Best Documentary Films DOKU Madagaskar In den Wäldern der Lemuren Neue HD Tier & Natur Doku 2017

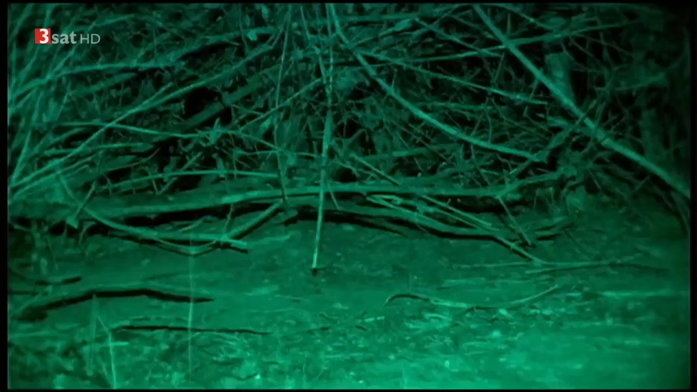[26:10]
Das wohl seltsamste Tier des Kerindiewaldes ist die Riesenspringratte.
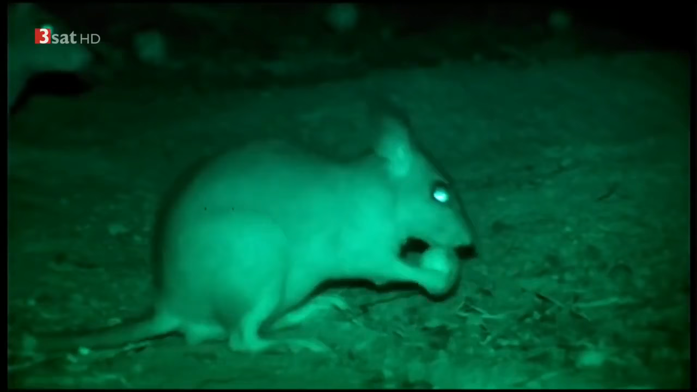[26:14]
Sie erinnert mit ihren langen Hinterbeinen an Kaninchen und lebt ähnlich wie diese in großen Erdhöhlen. Sie sind die größten Nagetiere Madagaskars und die seltensten.
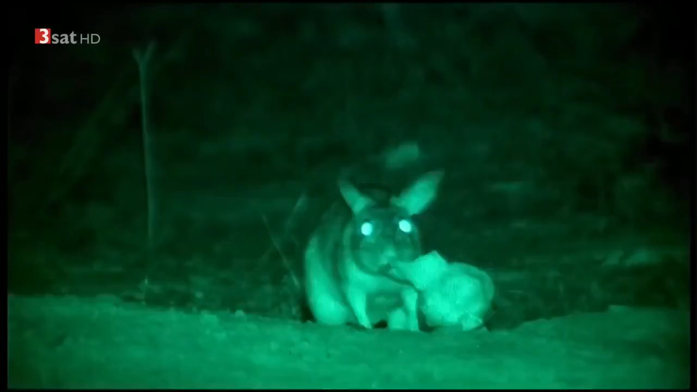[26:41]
Sie kommen nur hier im Gebiet von Kirindi vor.
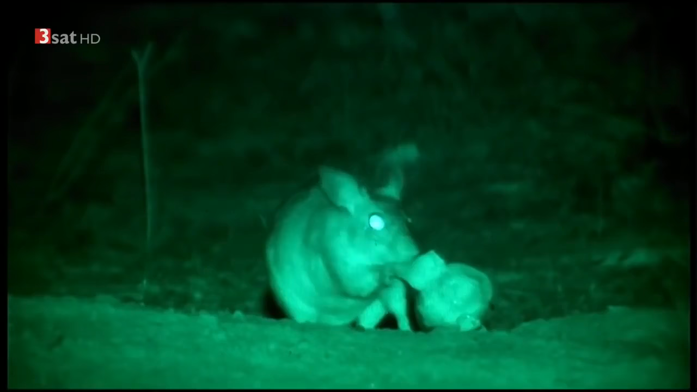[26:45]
Die Nager leben sehr heimlich. Aber ihren Namen tragen sie zurecht.